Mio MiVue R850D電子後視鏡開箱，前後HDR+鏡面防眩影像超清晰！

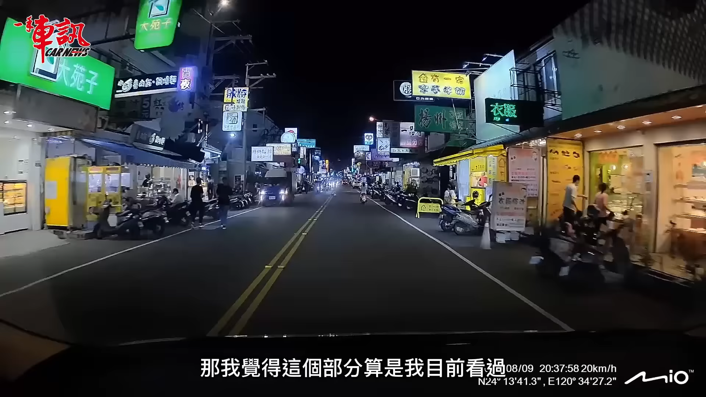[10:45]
這個部分算是我目前看過後鏡頭拍得最清楚的一款產品那除了這個之外呢因為R